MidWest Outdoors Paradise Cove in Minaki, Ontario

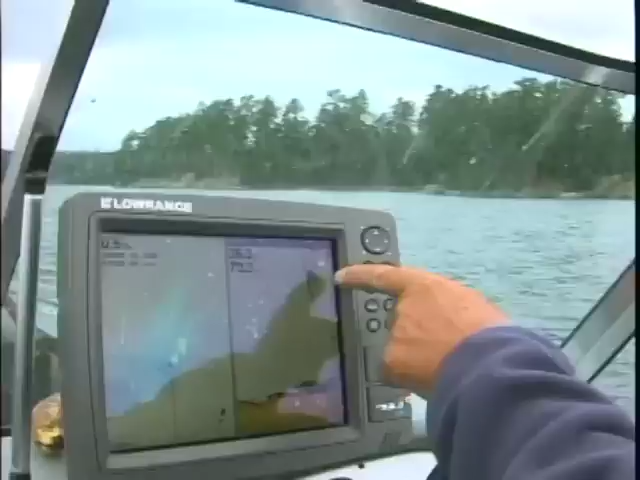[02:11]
See him? He went right down. Look at there.
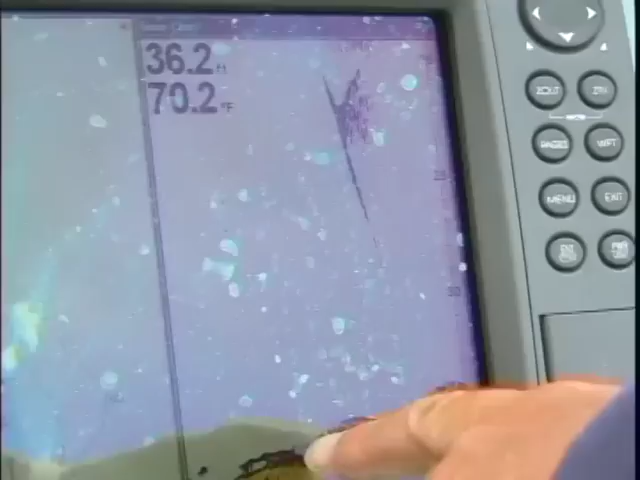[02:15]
On screen: water 70.2°F
He's going right back home where there's one, two, three, four, five, six, seven walleyes right there in 36 feet of water. Gary Roach's secret double leech trick.